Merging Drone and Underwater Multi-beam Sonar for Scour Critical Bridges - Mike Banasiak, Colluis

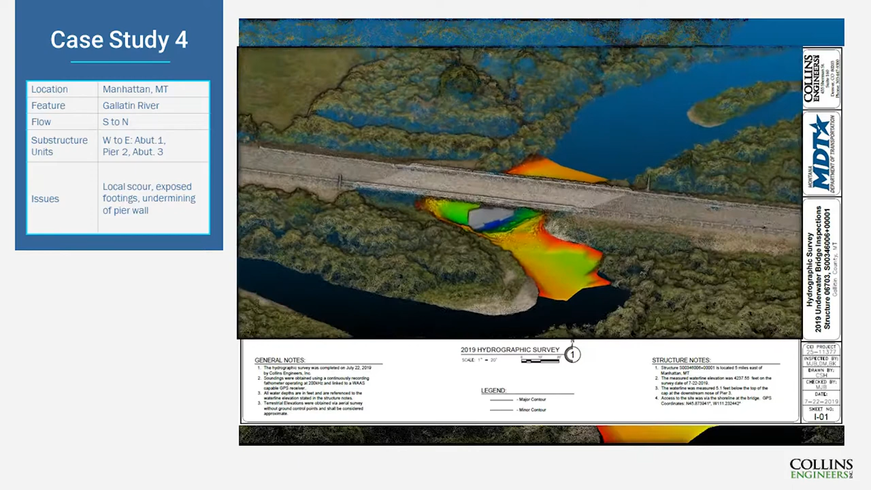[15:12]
braided out you know resulting in that angle of attack at the pier which is almost you know 80 degrees and really we had water circulating back upstream